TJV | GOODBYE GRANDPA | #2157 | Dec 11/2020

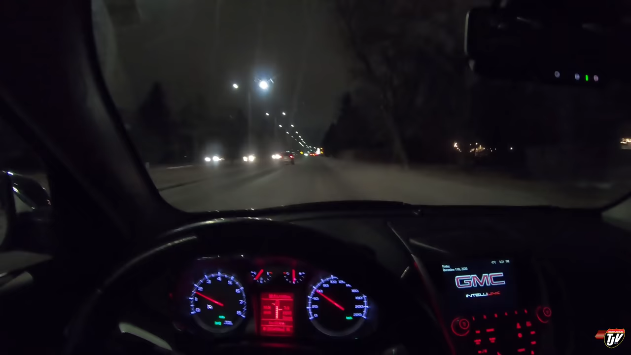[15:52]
Okay, this vehicle was at the same point, needed the same amount of fuel, just over a three-quarter tank, needed to be filled up. And it cost $42. So, there's the difference. They both last about the same distance. Oh, and A&W lineup is onto the street again. Fantastic. Everybody wants a mama burger.
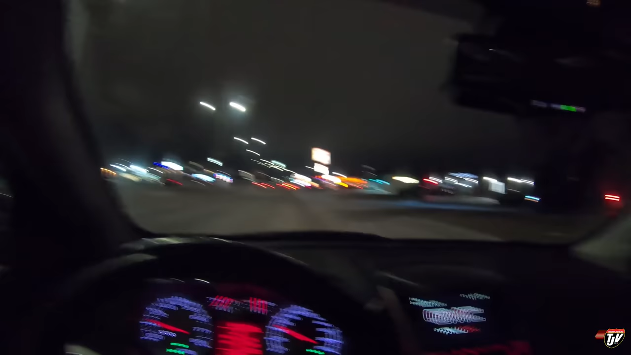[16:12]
Everybody wants a good mama burger. Look at this, eh? Right out onto the street.
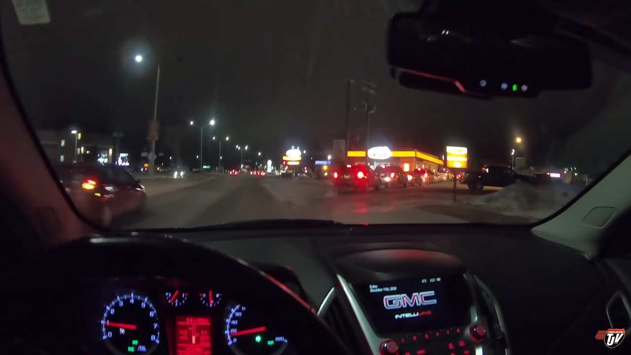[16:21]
I'm getting a teen burger myself because I'm still a teenager at heart.
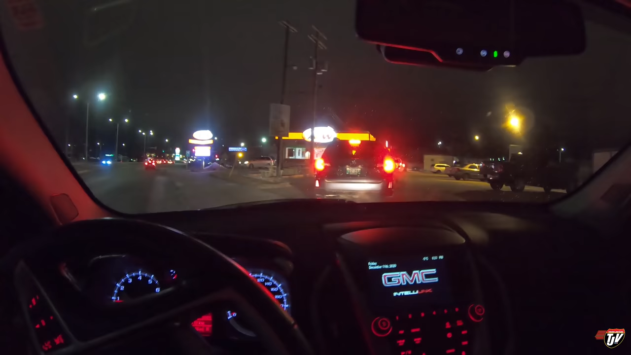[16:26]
I can't quite get off the road. Oh, oh, there we go. I'm just going to go in right here past this guy. I think I'm off the road. I'm not sure. Well, the guy behind me is coming in here anyways.
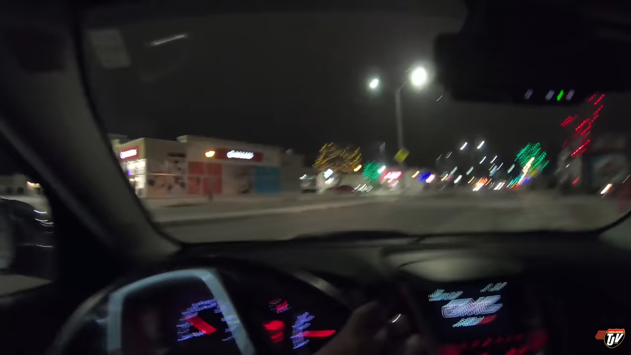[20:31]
Victory. We've got the goods. Because we're winners. Now I've got to get them home before they get cold. Technically, we're not truly winners yet until that happens.
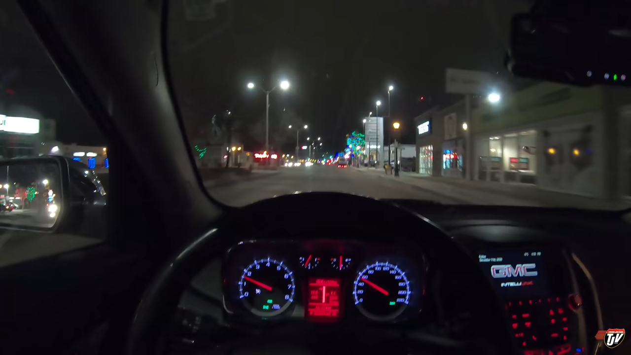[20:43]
And we get the thumbs up. I need to move over here. Excuse me. Excuse me. Someone's unloading right here on the road. Oh, it smells so good in here. You guys have no idea. Try that smell vision again. Lean in.
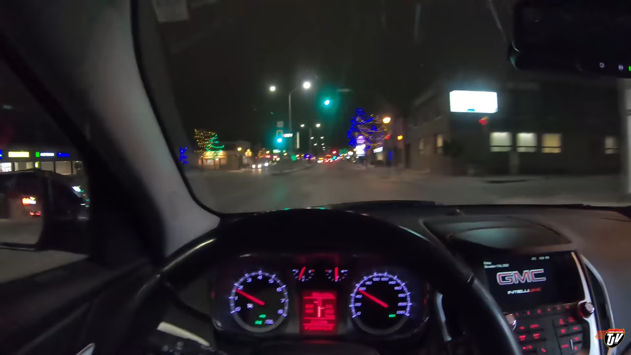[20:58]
Can you smell the onion rings?
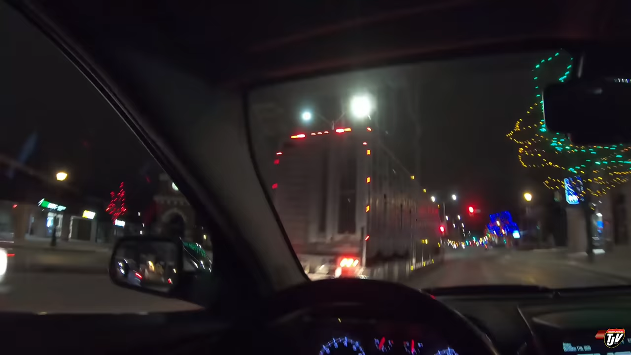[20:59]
Look at this guy. Probably high life, right? High life? Yep.